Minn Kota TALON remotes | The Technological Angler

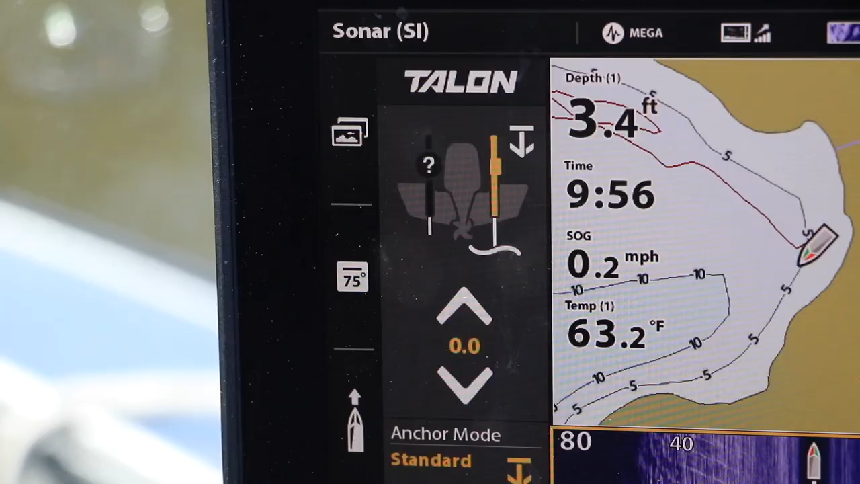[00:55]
On screen: depth 3.4 ft, water 63.2°F, speed 0.2 mph
That makes it easy to talon up or talon down right from the fish finder,
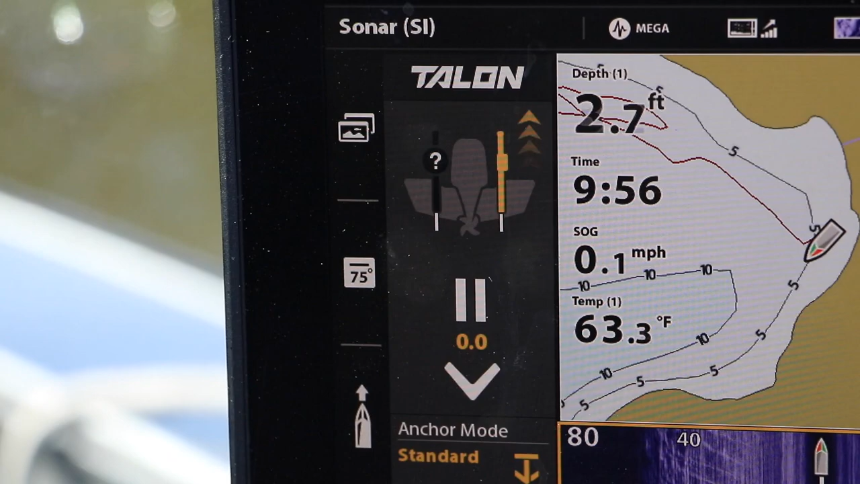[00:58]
On screen: depth 2.7 ft, water 63.3°F, speed 0.1 mph
as I use my Humminbird electronics to identify key pieces of fish holding structure,
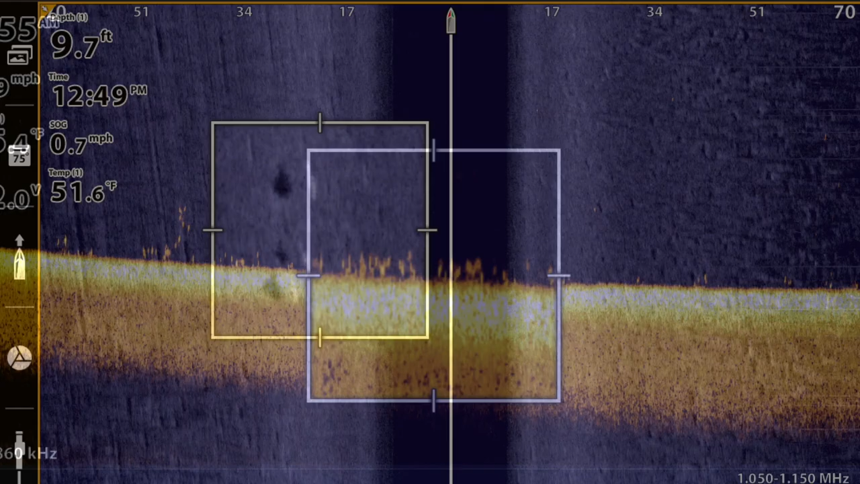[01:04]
On screen: depth 9.7 ft, water 51.6°F
as well as the fish relating to it. So no matter where I am in the boat, or what I happen to be doing, there's a simple and convenient way to talon down and talon up.